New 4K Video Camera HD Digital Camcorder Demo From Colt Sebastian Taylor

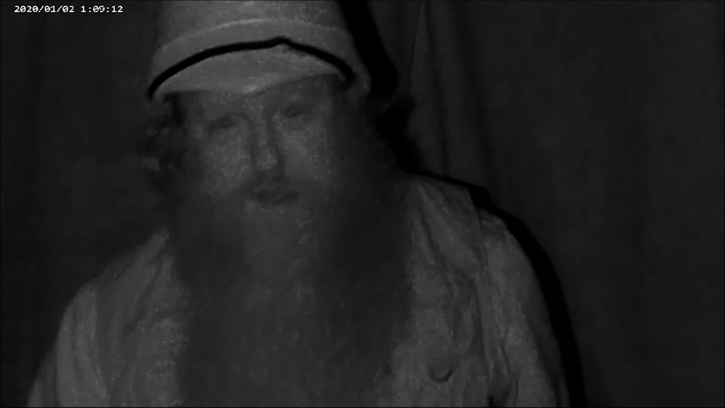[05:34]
And this is infrared night vision where you can... I think the camera's there. It's pitch black in here. I'm down in the studio. You can see at night. It works very well. Obviously, this is in military grade. Don't expect to see hundreds of thousands of miles away. That'd be ridiculous. But great for some night filming. They can pick up all the details. Not worry about low light. So, my friends. Get this digital camera. The link is somewhere in the description below.